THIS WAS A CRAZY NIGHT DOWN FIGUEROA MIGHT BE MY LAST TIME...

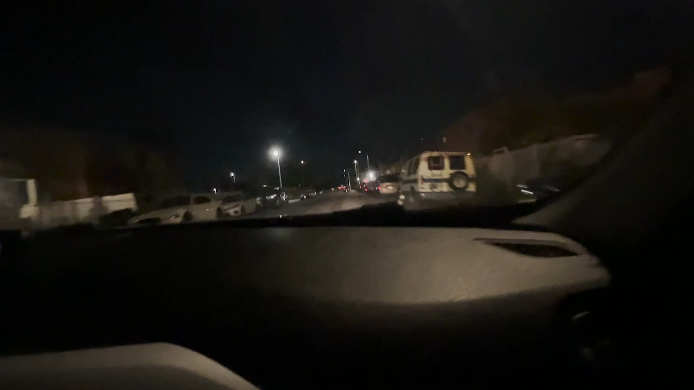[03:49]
She got the whip. Watch out. No lights. This nigga janky. Stupid janky. Like, the bitches is right down the street from the boys. She don't even give a fuck.